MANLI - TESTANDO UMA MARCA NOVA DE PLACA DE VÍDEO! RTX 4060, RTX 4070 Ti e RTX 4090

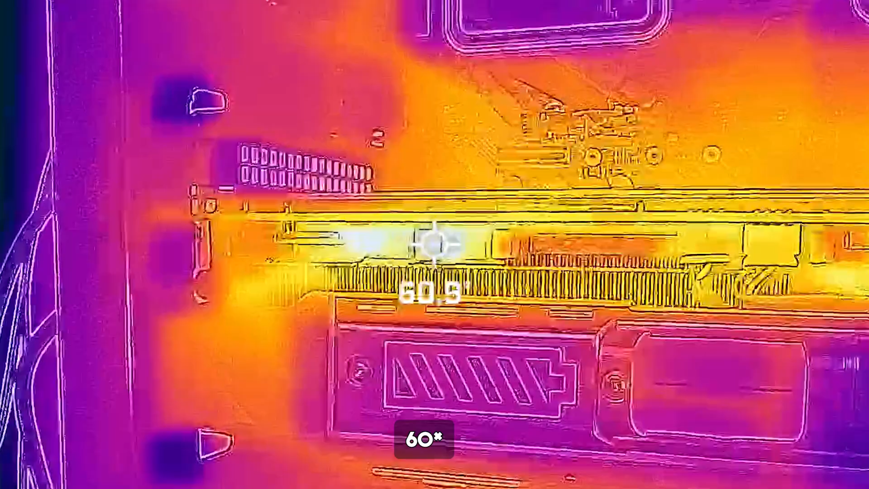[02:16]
E usando aqui a nossa câmera térmica, o VRM teve um máximo de 58 graus. E em relação ao consumo, ela ficou na média dos 350 watts.
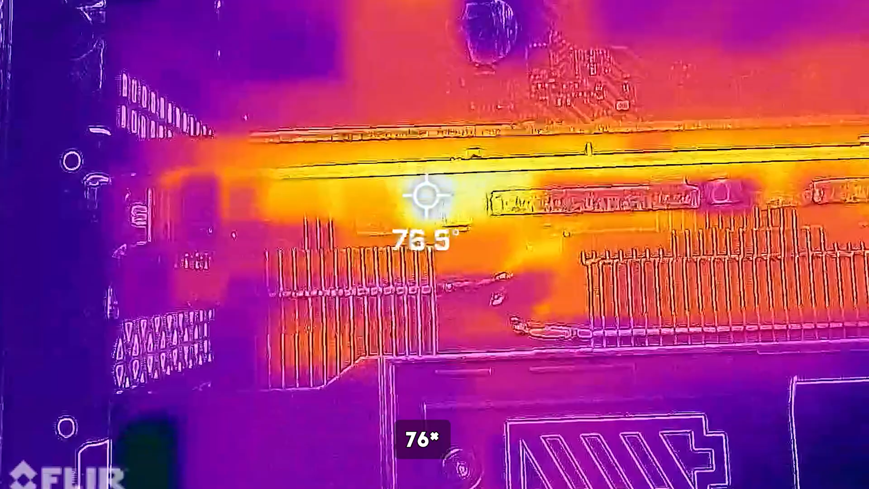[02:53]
e no VRM teve a máxima de 75 graus. E o consumo ficou por volta ali dos 200 watts.
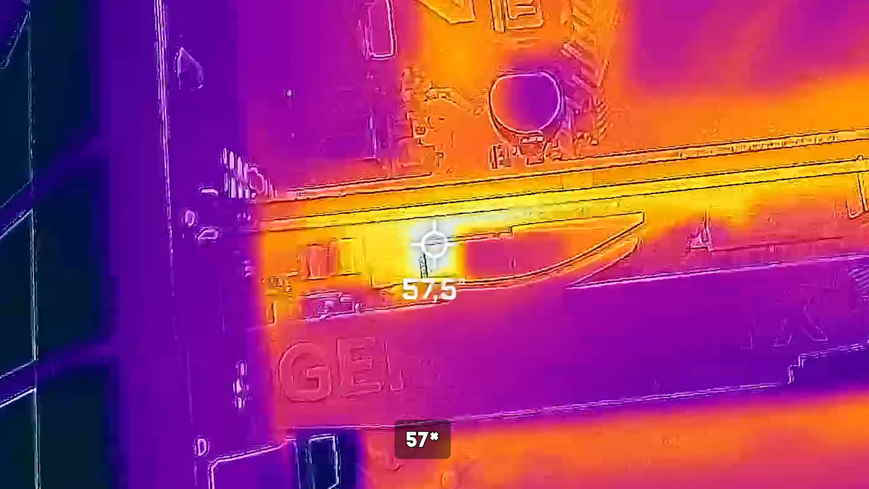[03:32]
Já o VRM ficou com uma máxima de 56 graus, e o consumo na casa dos 115 watts.